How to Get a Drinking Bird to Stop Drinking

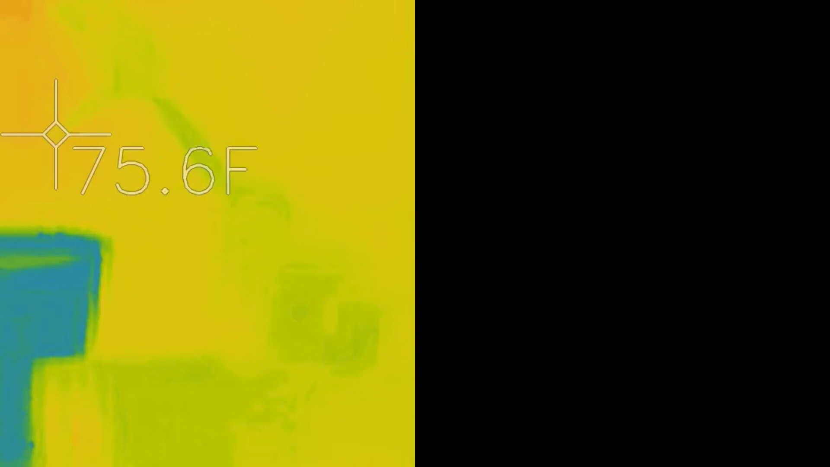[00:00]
On screen: spot 75.6°F
Okay, we've got a side-by-side image of thermal infrared on the left, visible light on the right, a hygrometer, not very accurate, but it's 60% RH. You can see on the bottom relative humidity. You can see the bird infrared on the left is basically ambient. The head's not cool, so it's not moving.
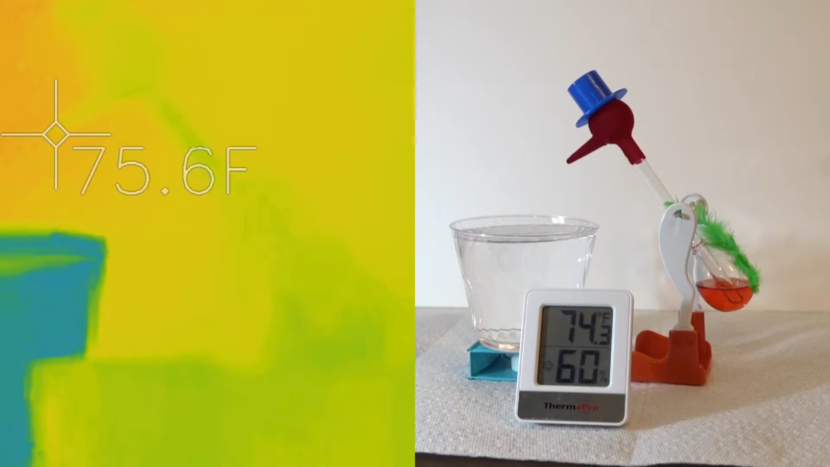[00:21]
On screen: spot 75.6°F
Once it gets cool, we'll give him a drink, it'll condense the methylene chloride vapor in that, and it'll cause the bottom of it to to expand and push the methylene chloride liquid up the neck,
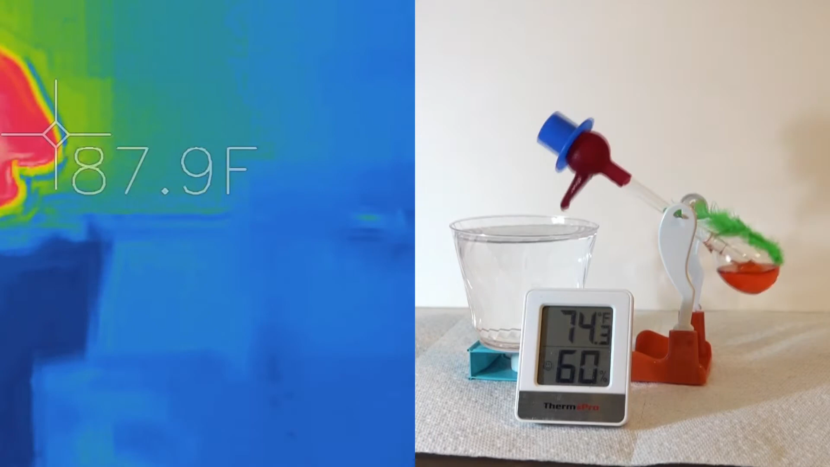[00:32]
On screen: spot 87.9°F
gets out of balance, and causes it to dip, keeps the head wet. Once it dips, it breaks the seal and the process starts all over again. So this will keep working as long as the humidity is reasonably low. Right now we're about, according to this anyway, 60% RH, and if humidity goes up, it will slow down and stop working because the head will not be cool enough to make it work.
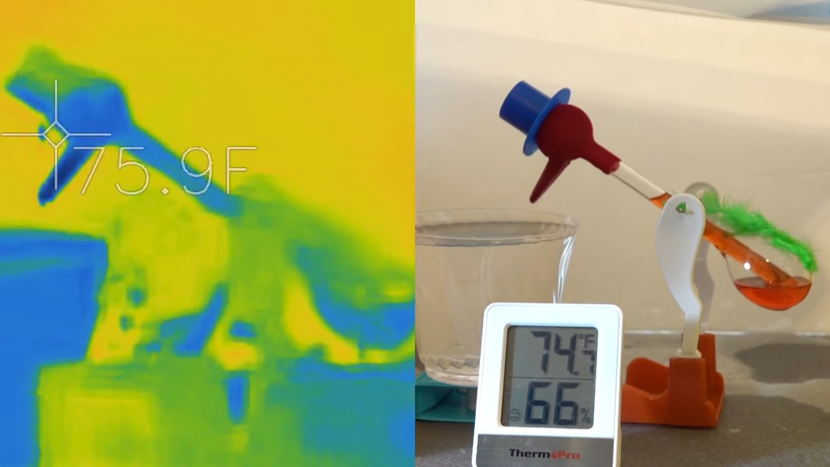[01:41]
On screen: spot 75.9°F
I'll put a plastic cover over the top of it, put some saran wrap over the front of it, and as the humidity goes up, it'll start to slow down. So it's already slowing down, about 70% RH, and 72% is really starting to slow down now. And see the humidity will continue to go up at 73%,
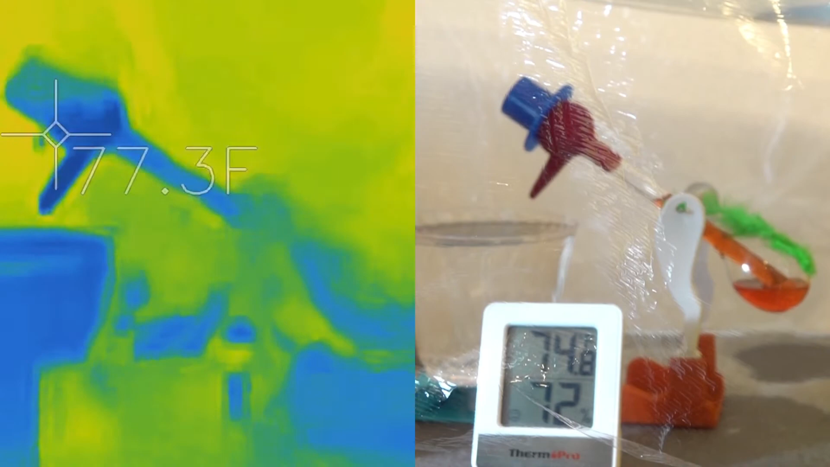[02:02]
On screen: spot 77.3°F
it's really slowing down. And see we'll get it to about 76%, 77%.
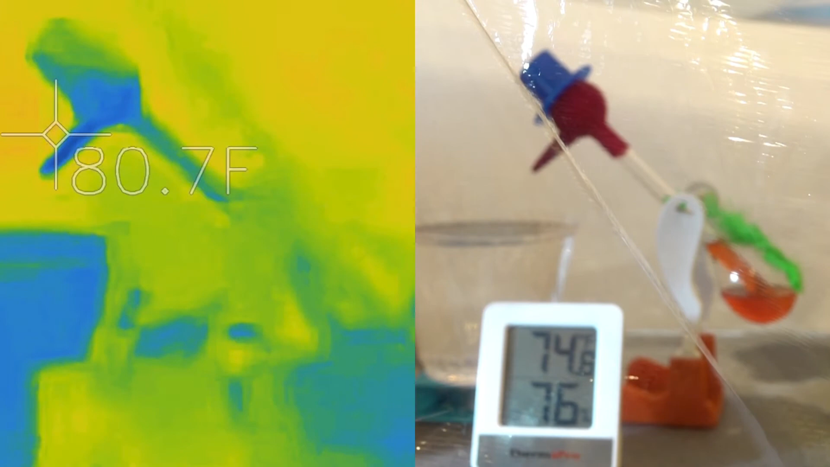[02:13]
On screen: spot 80.7°F
It basically will stop working and that's what you've got now. Methylene quarry to stop moving. It still shows it a little bit cool on the on their infrared but it's it's it's not cool enough to make it work. What we're going to do is just to continue to prove this is we're going to leave everything as is but take away all the wet sponges and take the cover off and start dropping the humidity and you should start drinking again.
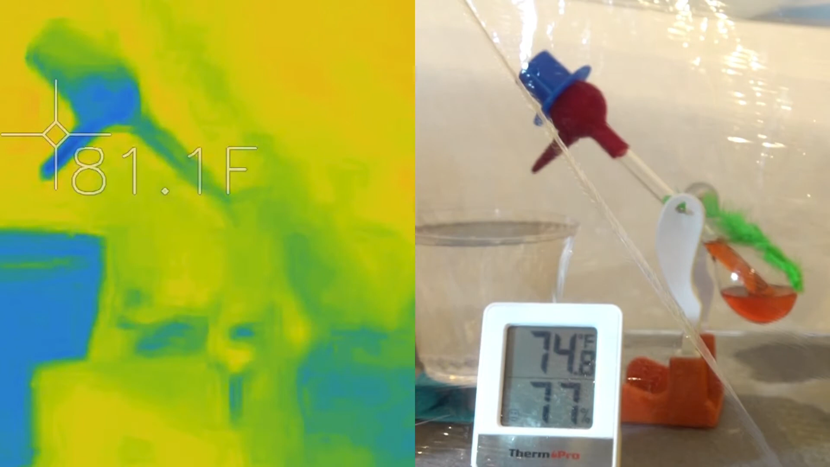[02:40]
On screen: spot 81.1°F
So we'll do that here in just a second. We're going to speed that up.